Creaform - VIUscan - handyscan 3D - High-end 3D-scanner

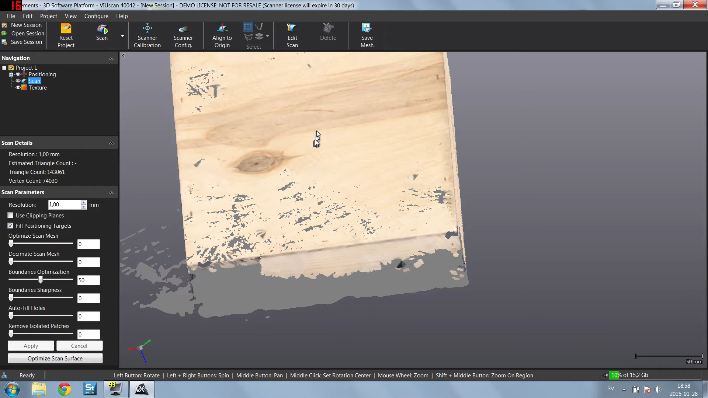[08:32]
So we choose a kind of low resolution for the texture. So we have 150 deep eye and we could have lots more if we wanted to. But in this case, we just really want to get some simpler results.
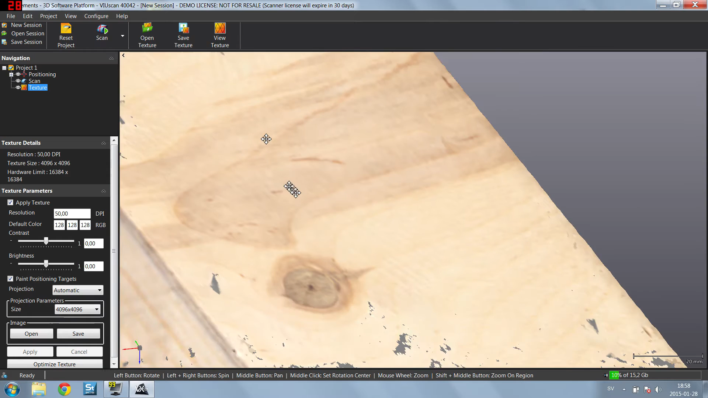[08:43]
But it's pretty good. So if you want to see the mesh level. So first off, we chose to have a mesh level of one millimeter,
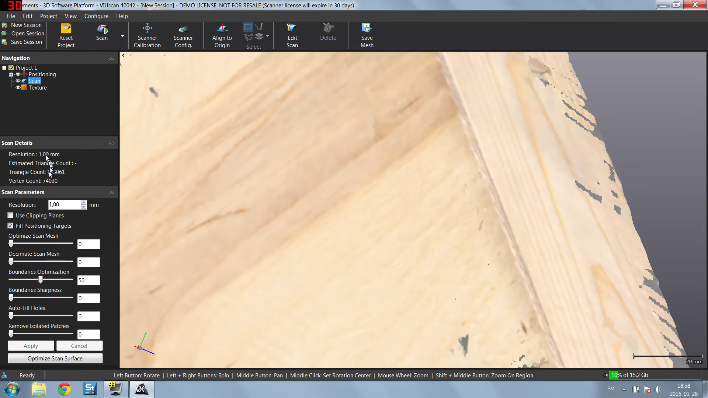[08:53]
which means that every triangle has an edge that is one millimeter. So if we look at the triangles here as well, as you can see, it's very detailed.
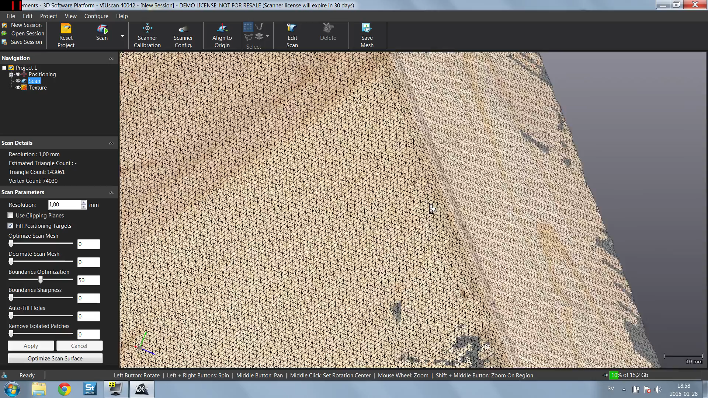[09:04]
Now this is a wooden box around 20 by 20 by 7 centimeters.
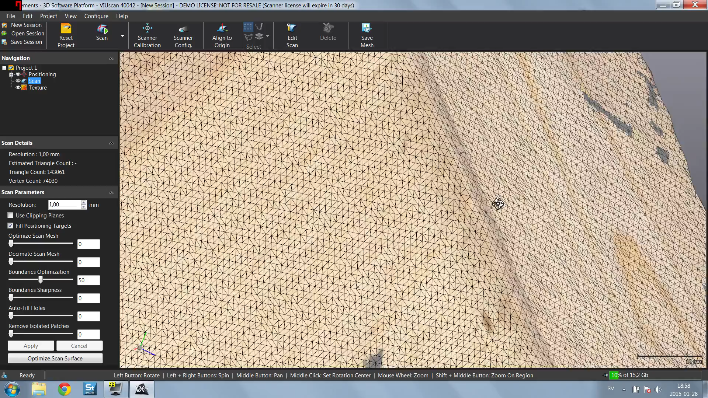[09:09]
And we're getting extremely flat surfaces. I mean, we can see how the grains kind of show up in the model, but it's not that bad.
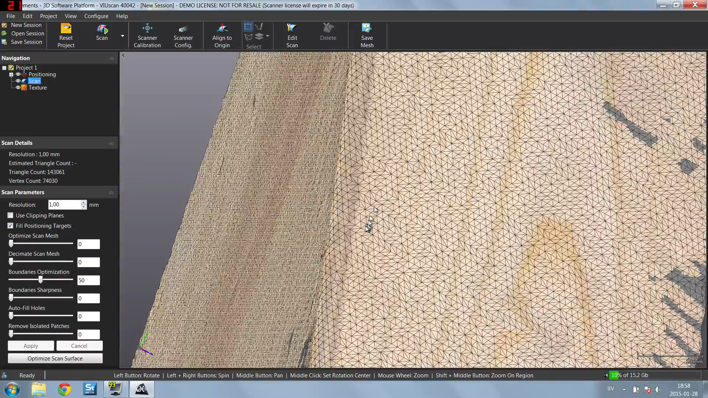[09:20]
What we can actually do here, which takes a few seconds to do,
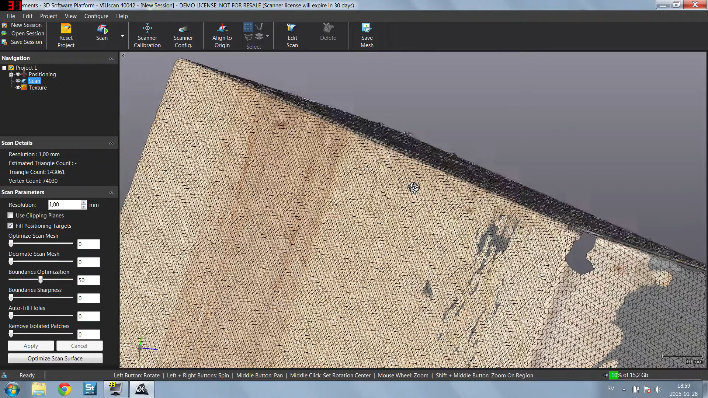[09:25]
we can actually change the resolution to a higher one. So behind the meshing, the software uses basically cloud points or a point cloud. So it's just bombarded with points which have a much greater resolution than one millimeter or even 0.2 millimeters. They have something like 0.005 millimeters per cubic meter.
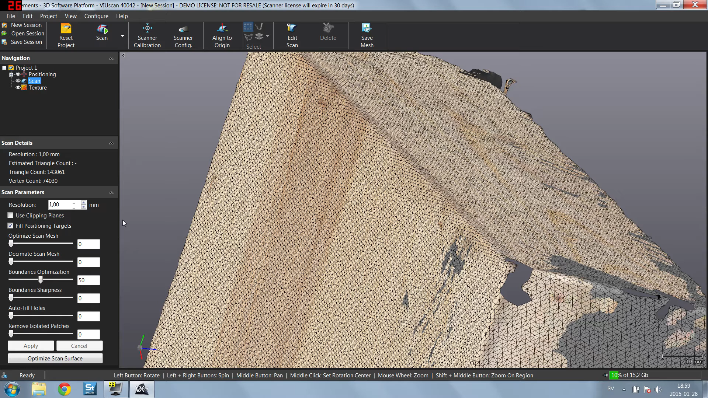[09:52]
So that's why we can change the resolution. I will give you a quick sample of that as well.
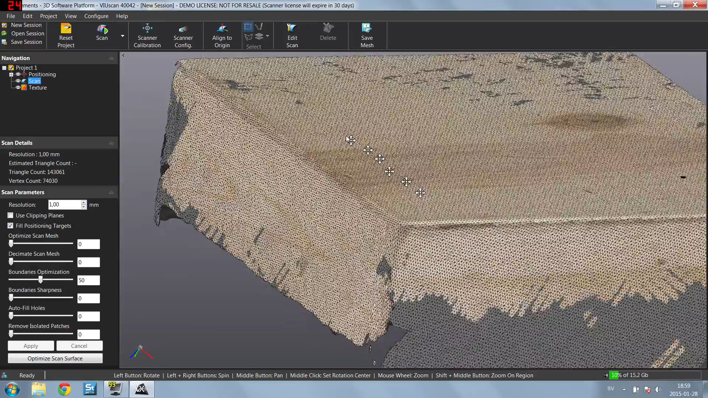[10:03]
But here's, for example, we can see some more geometry related models. You can see here how the grooves are deforming the mesh.
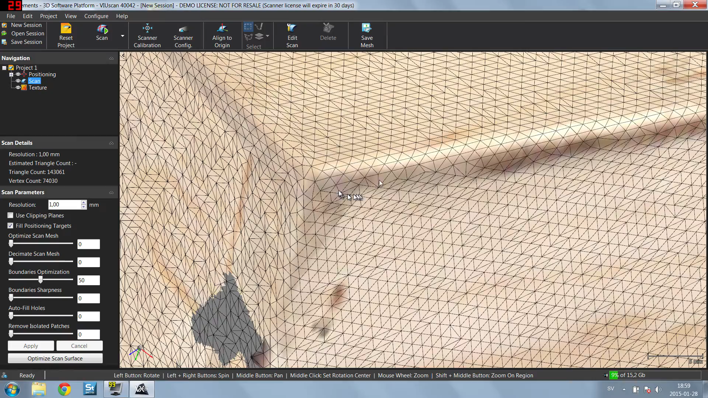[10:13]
Let's see if we can twist this around. Yeah, 3D is really motion.
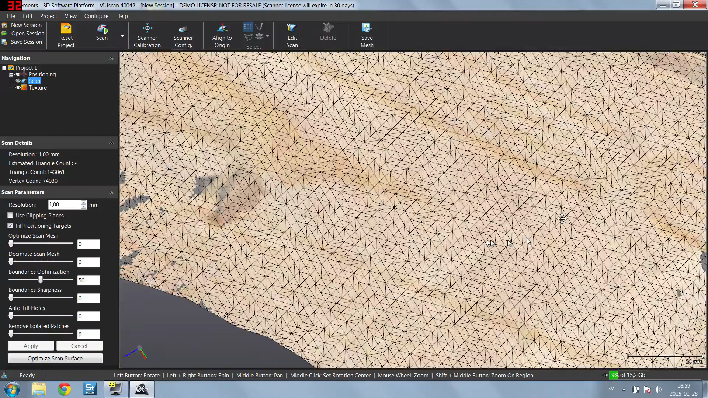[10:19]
You can get really motion sick in here.
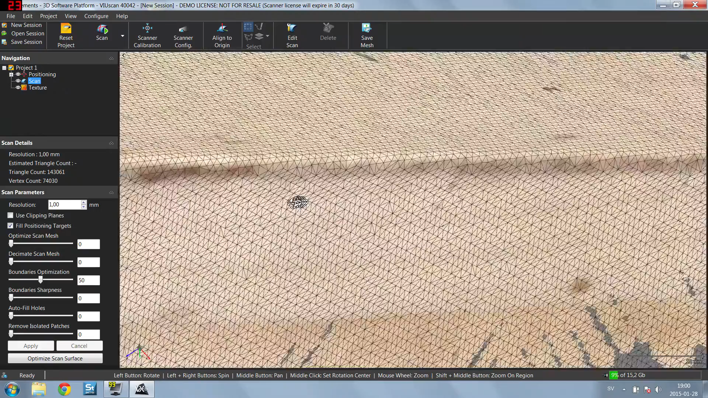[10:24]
Okay, so something like that. Let's just display this as triangles again.
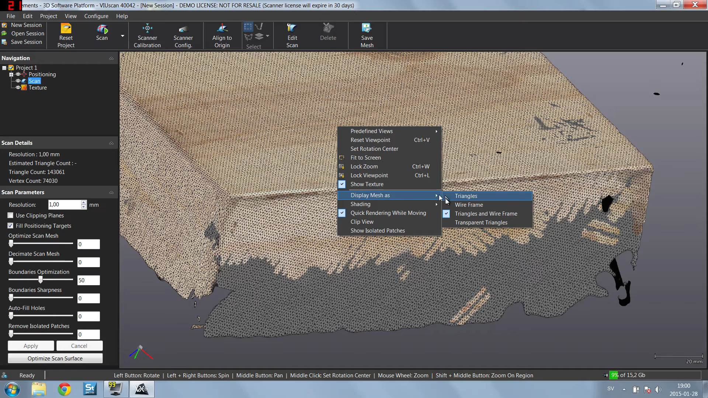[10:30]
So the fun part is that I can pick this up and start scanning again, which I will show you.
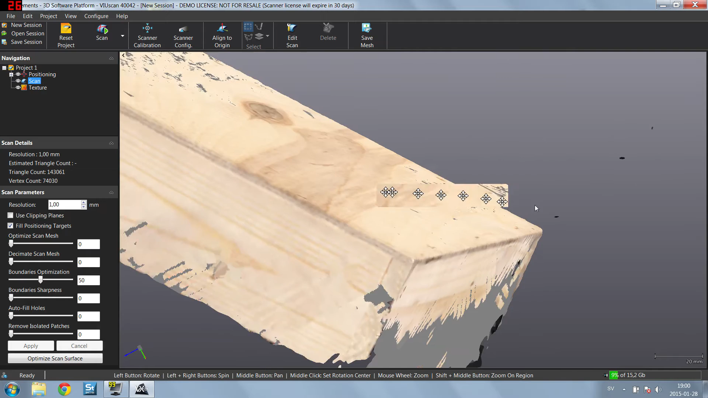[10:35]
So I'm just going to do that.
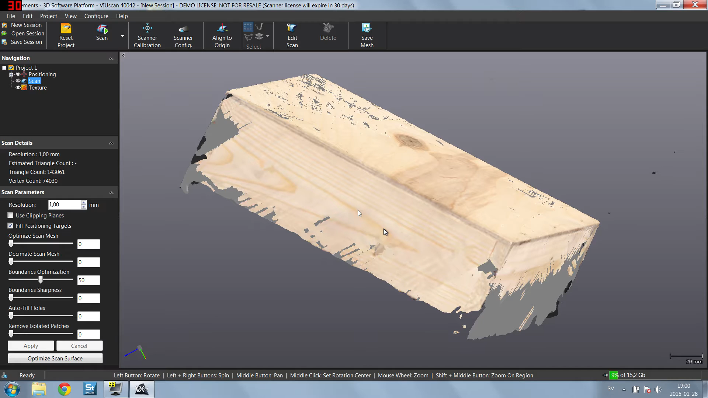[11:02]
So I'm just going to shoot it and we can pick up the scanning again. So I just have to click on on scan. And it will start up. We can go over to this display and we're ready to start scanning.